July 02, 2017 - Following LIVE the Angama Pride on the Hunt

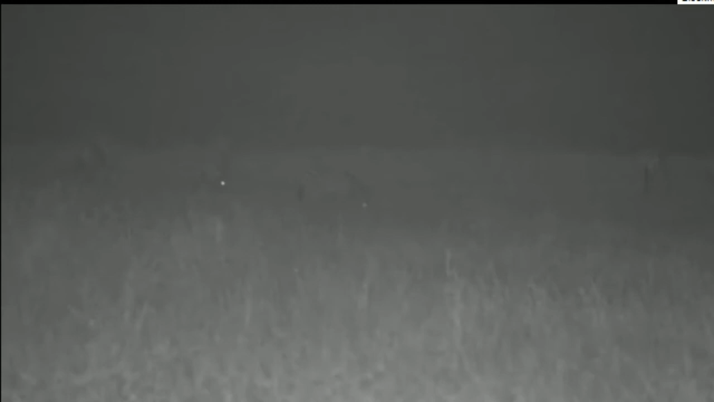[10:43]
The only thing I can see are the unsuspecting zebra. But that's exactly what happened to us the other evening. And then all of a sudden, the action started. Where'd you go, girls? There's a lion on the right. There's a lion on the right. That's a lioness there.
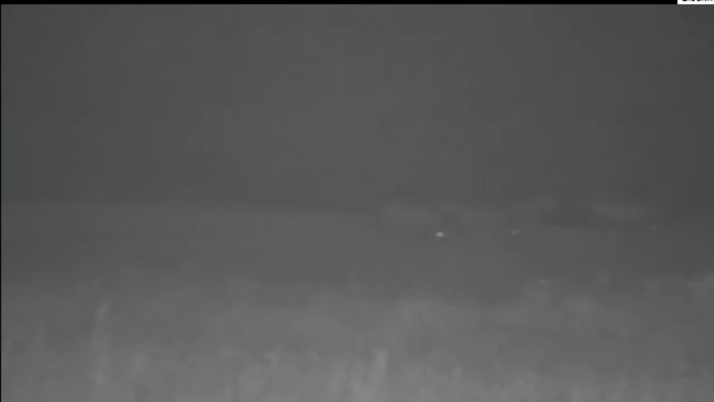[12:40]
So she is going to chase them back down in this direction. Okay. One more. You got it? The lioness. There's the lioness. They've got to watch so carefully what's going on. I don't know how they do it.
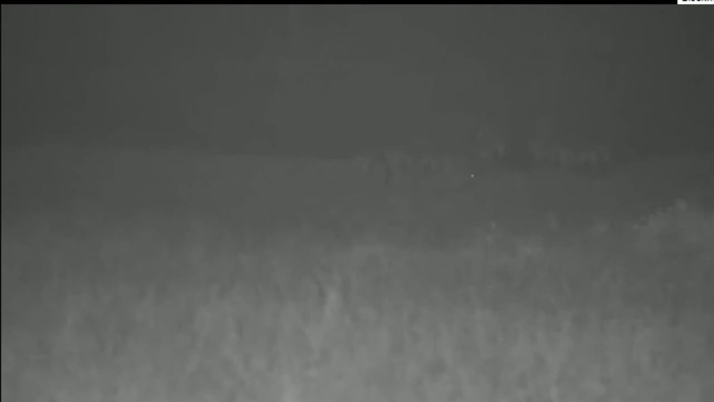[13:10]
And when I look up, all I see in front of me is complete inky blackness. So what you're seeing is utterly astounding. Some of the zebras have looked up in the direction of that flanking lioness. I think they've heard something, but they haven't realized that they're right in the jaws of a closing trap. And that's the idea. One decoy lioness moving around them so that if she does startle them.
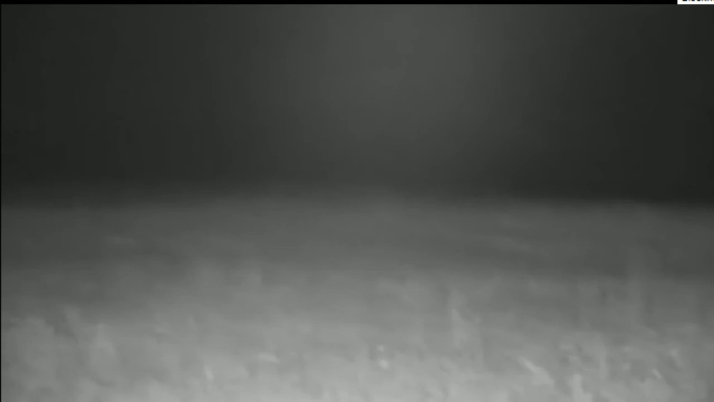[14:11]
They've gone in the wrong direction, and I think that might be the end of it. Oh, sorry girl. Oh dear. So close, but she just startled them at the wrong moment,
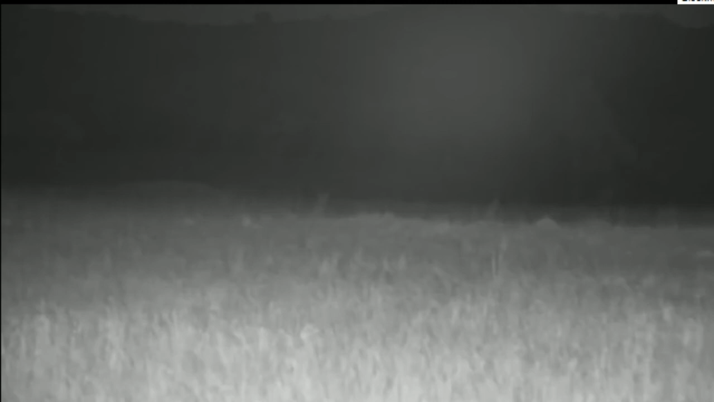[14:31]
and they slipped into the one area where there wasn't any lioness to catch up with them. All right, let's move forward. Let's see if we can catch up with our poor lioness.
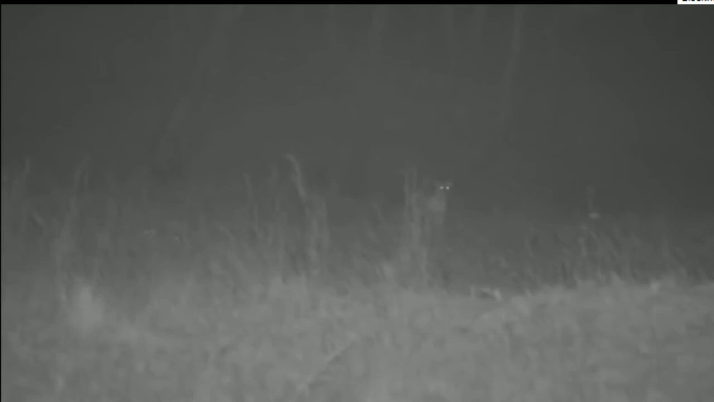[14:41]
Oh, sorry girl.
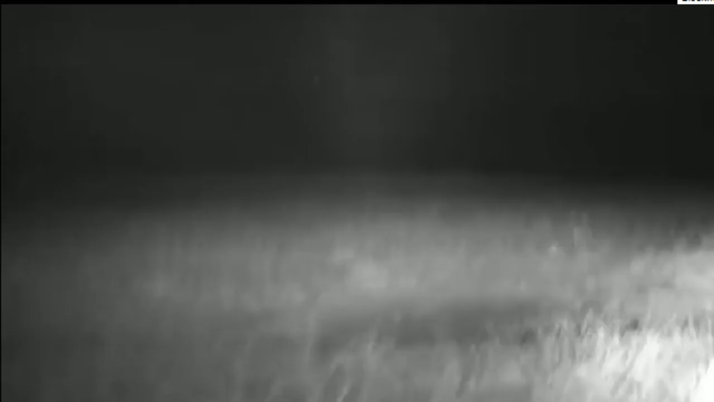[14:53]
Oh, hold on everybody. Oh, there's a road here.
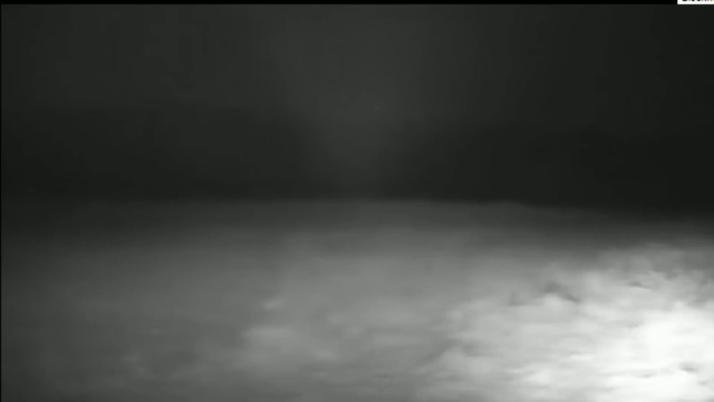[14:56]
Who would have guessed? Not me, apparently.
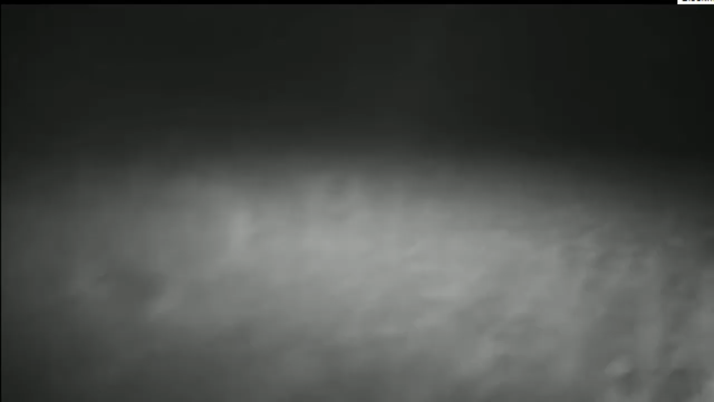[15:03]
Right, now, I'm going to find them again in the dark.
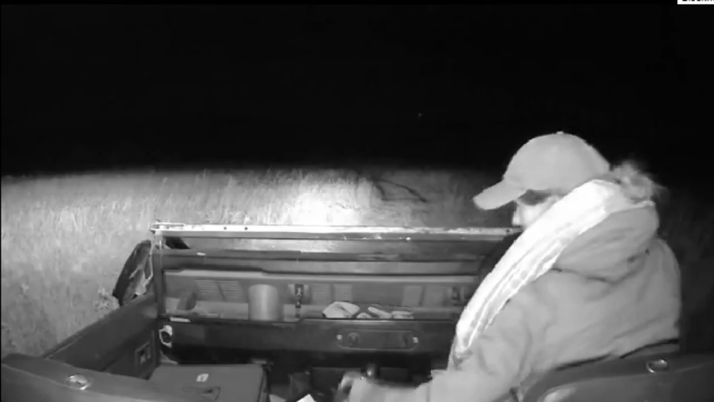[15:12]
Hold on one second. Let's just make sure we're not... Oh, there we go. Okay, one lioness there, two lionesses over there, and no zebra at all. Oh, sorry girls.